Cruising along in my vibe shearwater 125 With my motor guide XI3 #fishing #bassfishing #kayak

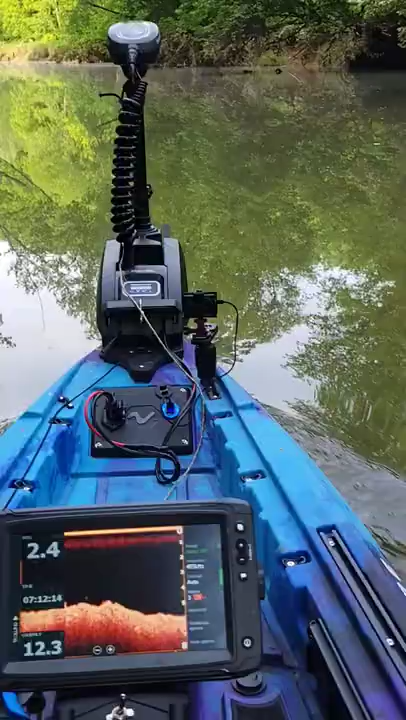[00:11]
so here we are cruising down the little creek that feeds the the main body of water and this is at half speed and I'm getting about two point eight two point nine miles an hour out of it and then if I turn it all the way up
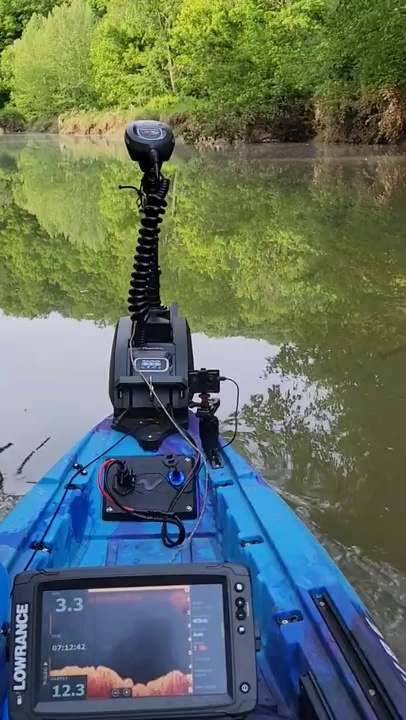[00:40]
now this is at you know max speed here the water is calm and I get it you can see down there on the fish finder about four so not too bad